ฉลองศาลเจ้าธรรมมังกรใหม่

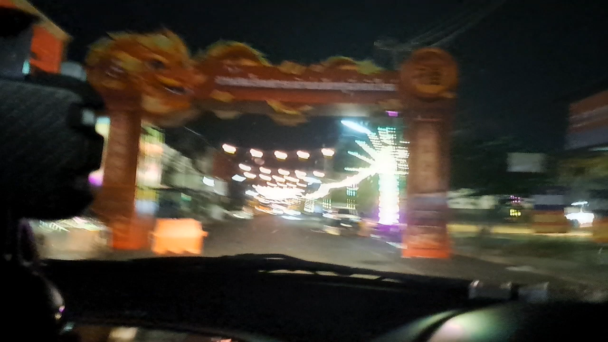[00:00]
มาดูไฟแสงสีนะคะมีงานพรุ่งนี้นะคะวันนี้ก็เริ่มทยอยไฟมีงานแล้วก็มีเวทีร
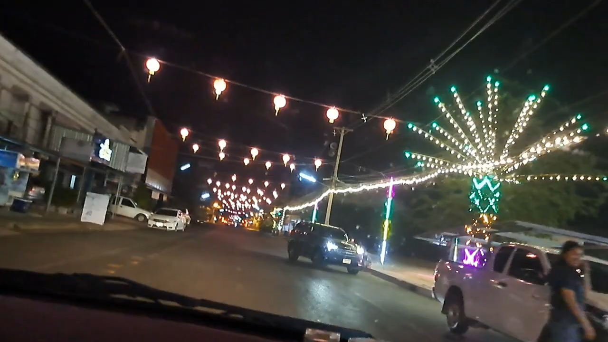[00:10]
ิเกแล้วนะคะตอนนี้นะคะก็เดี๋ยวเราจะพามาดูไฟแสงสีแล้วก็เวทีริเกนะคะ
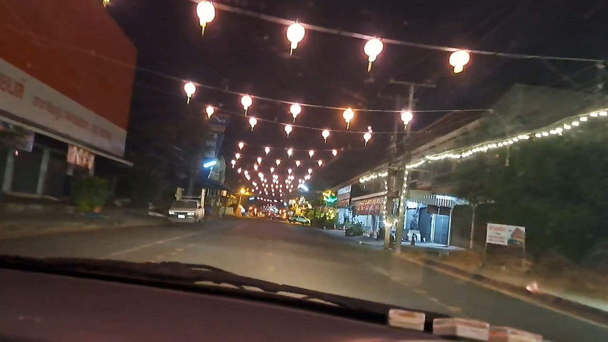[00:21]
จะมาดูกันนะคะเวทีริเกอยู่ตรงนี้นะคะแล้วก็อาหารเยอะมากเลยนะคะวันนี้มีงานพรุ่งนี้นะคะ
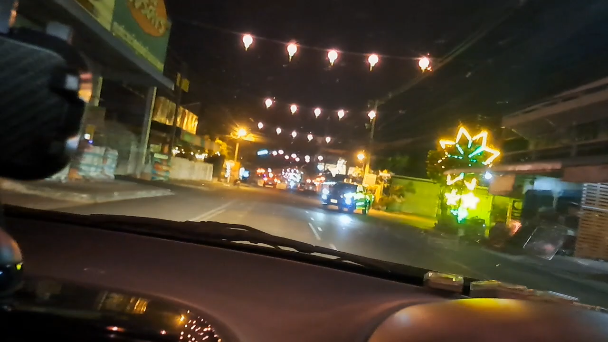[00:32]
วันแรกก็จะมีถึงวันที่ 26 เลยนะคะแสงสีเสียงเลยนะคะห้ามเข้าห้ามเข้าแล้วนะคะอ่